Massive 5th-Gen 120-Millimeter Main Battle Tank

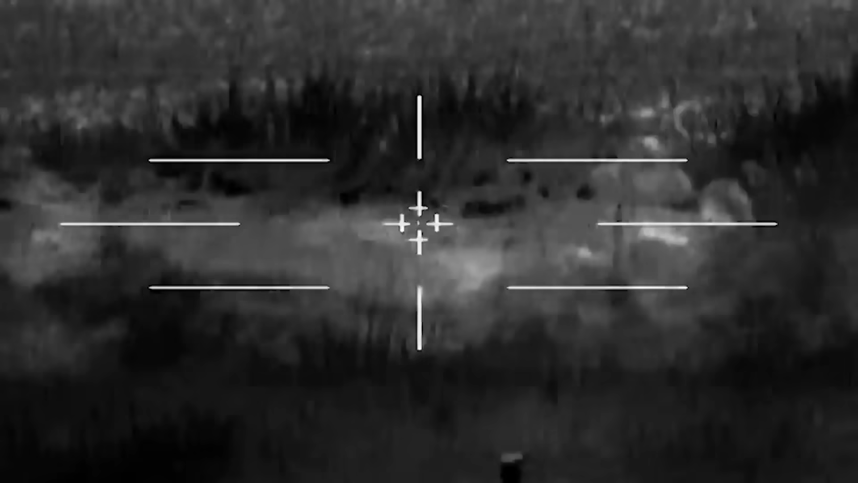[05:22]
with a high-quality sensor system based on artificial intelligence for enemy detection and an intuitive and user-friendly interface for the crew and deadly weapon systems.
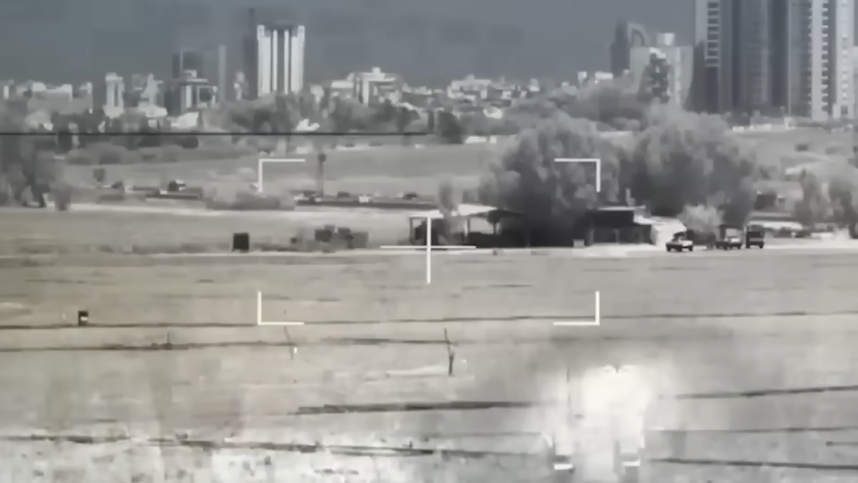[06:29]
It allows the commander to see outside with enhanced peripheral vision, much like an F-35 fighter pilot.